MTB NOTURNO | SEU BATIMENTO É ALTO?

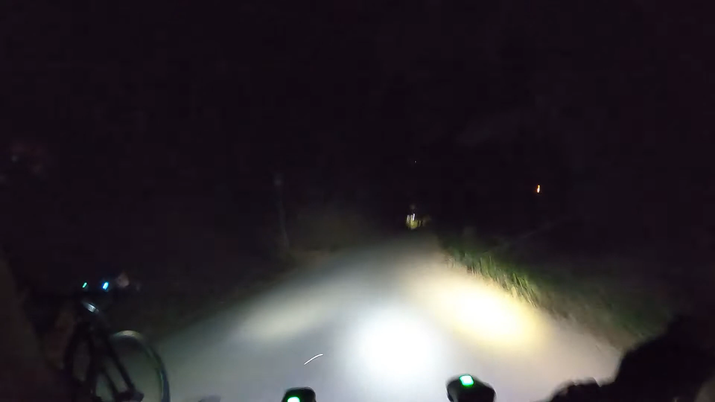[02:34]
Até que tá quente aqui, cara. Tá, pô. Foi isso que eu falei. Vir pra cá era bom que a gente saía da chuva lá, cara. É. Começamos aqui a subida do Holiday. Se eu não me engano, são mais de 3 km subindo. A inclinação, não sei. Mediana. Mas é longa.
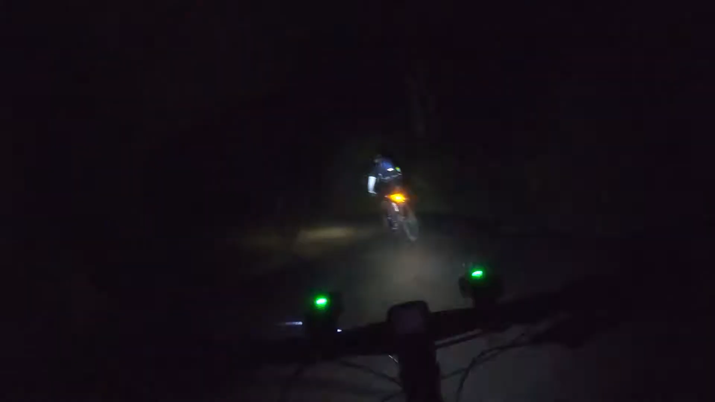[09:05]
Mas chegando no final da subida, o pessoal acelera para fechar o segmento mais rápido, para ficar tirando onda depois. Final da subida, agora a gente vai descer, foi um bate e volta.
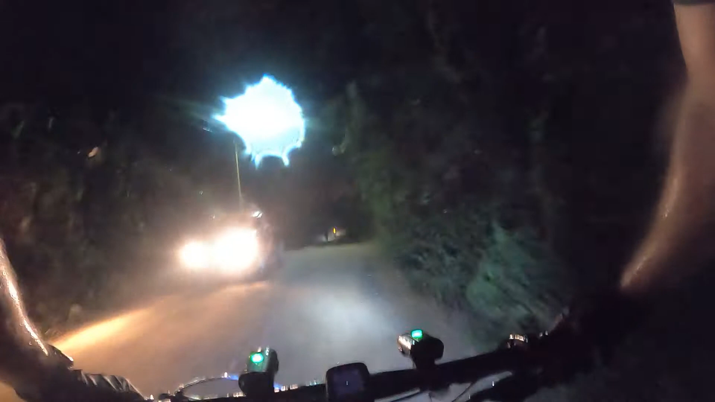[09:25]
Aquela subida longona que eu fiz no início, é essa descida agora.
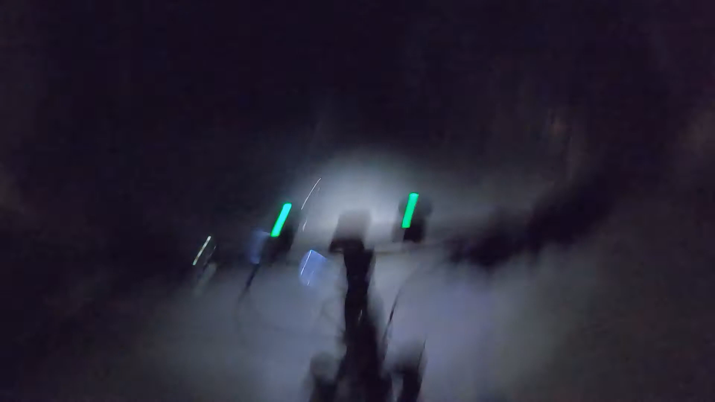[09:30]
Descer de boa, forçar não, por segurança, chegar todo mundo bem em casa é o que importa.
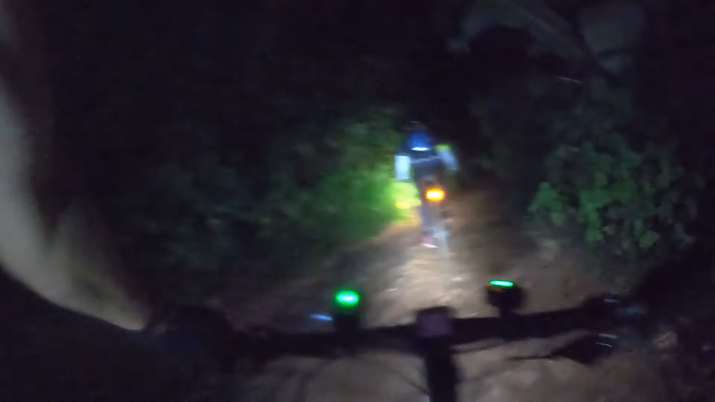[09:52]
Pegando um trechinho aqui agora complicado para voltar, escorregando mais que choveu, né? Ele tá chovendo. Olha aí, mais um terreno favorável para queda. Não, se bem que foi tranquilo.
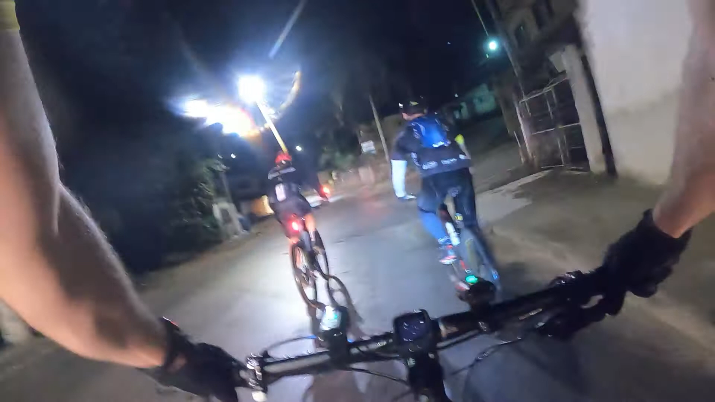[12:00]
Galera, ó, importante, ó, chegamos aqui na parte de estrada, sinalização mais forte, chamar bem a atenção do motorista para evitar acidente. Agora vai começar uma subidinha forte também, de retorno, mas pelo asfalto.